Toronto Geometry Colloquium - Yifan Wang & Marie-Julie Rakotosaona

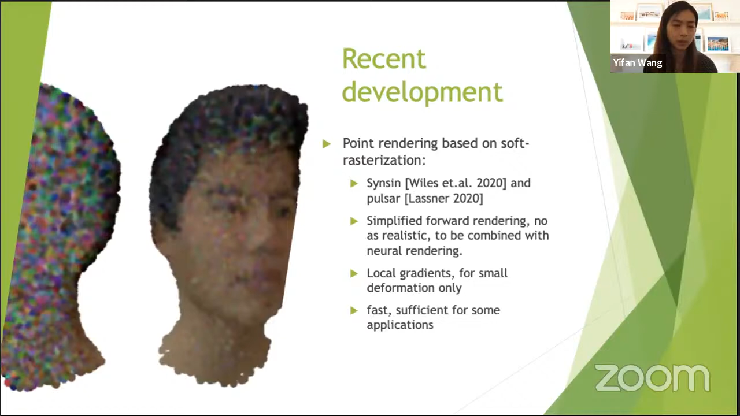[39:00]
But on the other hand, this allows faster optimization, and it's, in some applications, quite sufficient, and we see some quite amazing results from coming from this area as well.
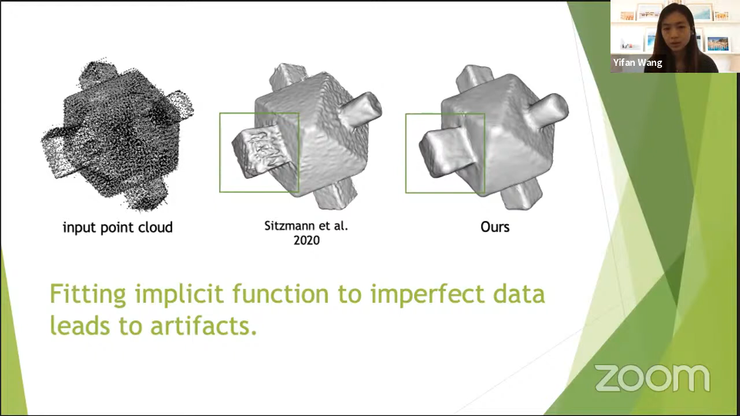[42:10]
The vanilla approach using implicit representation to overfit the input, noisy input, will give us very strong artifacts. And this is because there is no explicit geometry priors to filter out these noisy input. So what we want is a hybrid interchangeable representation between the implicit and the explicit.